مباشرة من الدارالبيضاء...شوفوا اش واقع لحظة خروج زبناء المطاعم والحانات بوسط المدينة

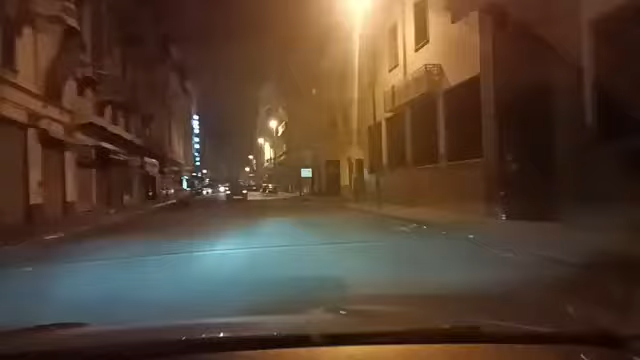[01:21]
مشاهدي ومتابعي قناة شوف تي في، مرحبا بكم في هذه المباشر من مدينة الدار البيضاء اللي كتبوا معنا في هذه الأثناء الساعة تشير إلى الثالثة صباحا. أجيو معنا نشوفوا ما يقع في مدينة
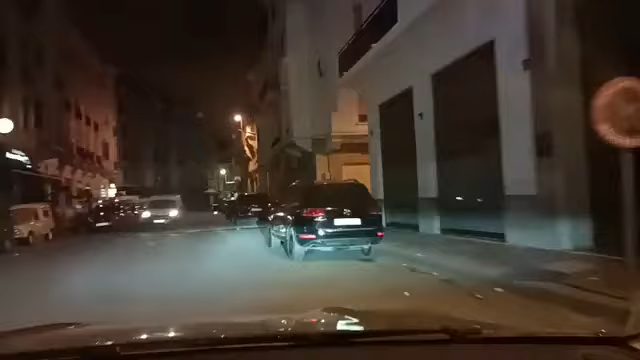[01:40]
الدار البيضاء في هذه الأثناء واللحظة، لحظة خروج زبناء ومرشدي المطاعم والحانات والملاهي الليلية بوسط المدينة. بقاو معنا في هذه الجولة الليلية اللي كنهديوها لكل الناس اللي كيصهروا مع قناة شوف تي في، الناس اللي كينتظروا هذا المباشر باش يشوفوا الأجواء بوسط مدينة الدار البيضاء.
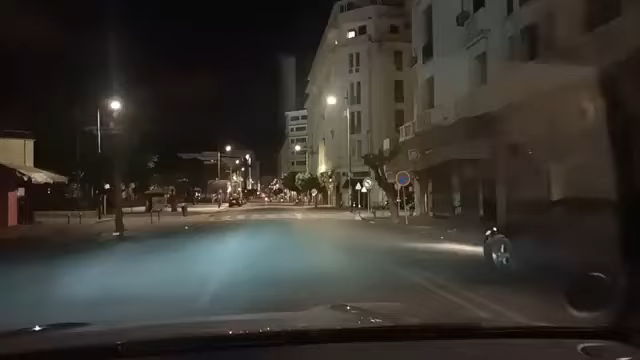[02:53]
كيف كتشوفوا معنا مشاهدينا الكرام، مازلنا مستمرين في هذه الجولة الليلية بمدينة الدار البيضاء باش نصدر لكم ما يقع لحظة
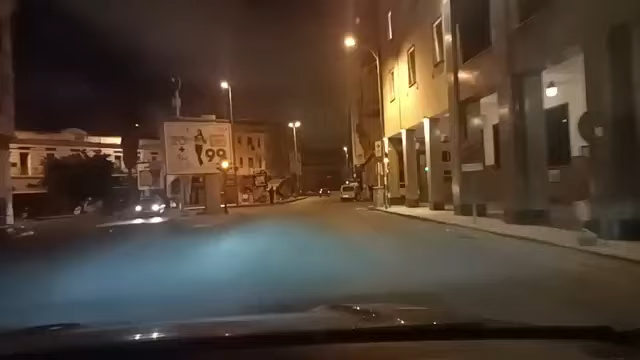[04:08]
نشوفوا اليوم ليلة الثلاثاء صباح الأربعاء، الأمور عادية جدا كما تتابعون مباشرة على قناتكم شوف تي في. عادي الكاديري صباح الخير، عادي الكاديري تحياتي لكم، شكرا سي عادل،